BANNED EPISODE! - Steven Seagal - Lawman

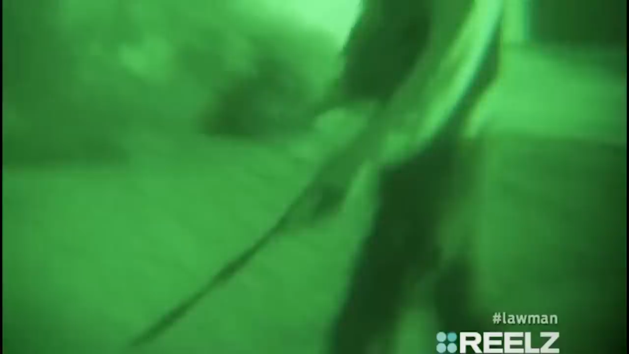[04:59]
they search the rest of the place and they find a room upstairs that is locked. There's nobody on the first floor, but the second floor, there is a locked door that we can't get into. I would suggest simply knocking, but I am a simple man.
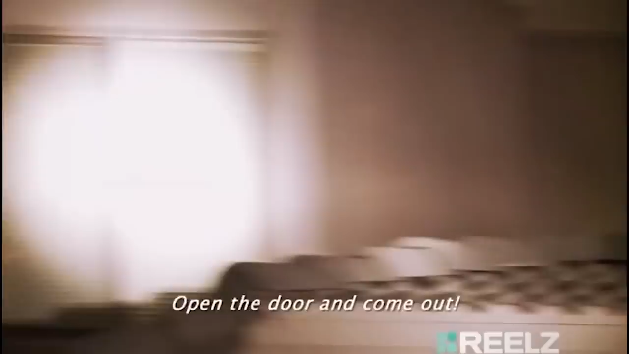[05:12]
No. They plan to tear gas the place.
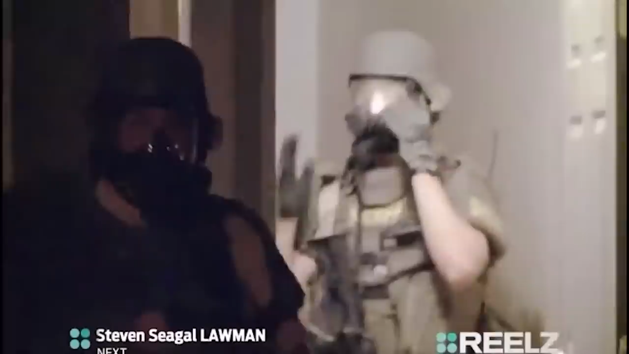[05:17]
I'm assuming the dog gets a mask as well, and that he's out of harm's way. Fire! Contact.
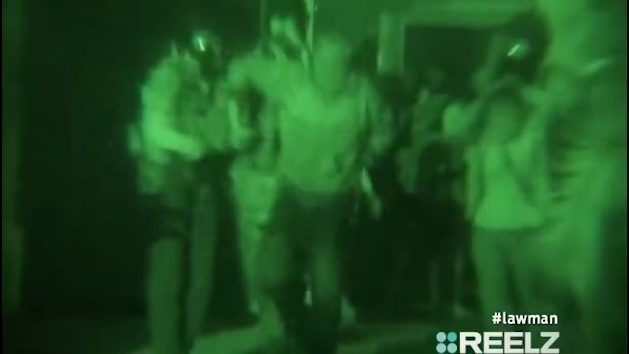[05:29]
But we see there were three guys in that room. But we did find a gun and some rounds in the room where the three subjects were hiding.